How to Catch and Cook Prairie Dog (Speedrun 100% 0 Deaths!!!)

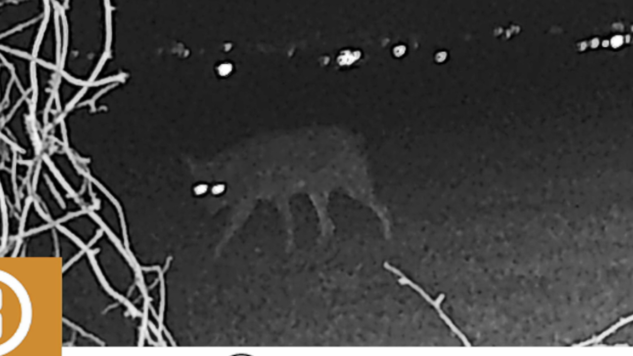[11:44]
It didn't have a tail. What do you guys think that is? I actually have no idea. I've seen it a couple of times. And then here's another coyote. Here's some raccoons. Big whoop.